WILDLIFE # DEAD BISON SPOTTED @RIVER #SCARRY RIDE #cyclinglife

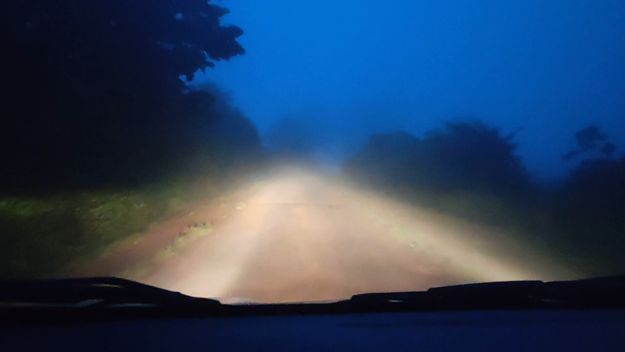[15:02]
आप देख सकते हो ये फॉग इतना है यहाँ पे जो कि मॉर्निंग में भी नहीं रहता हमारे यहाँ पे बेलगाम में, और 6:30 हुआ है अभी, ओनली 6:30 हुआ है, और ये भी गांव के अंदर का फॉग है। सो ऑलमोस्ट बेलगाम से अभी हम लोग 30 किलोमीटर दूर है। साइकिल तो पीछे बहुत जबरदस्त तरीके से फिट है, और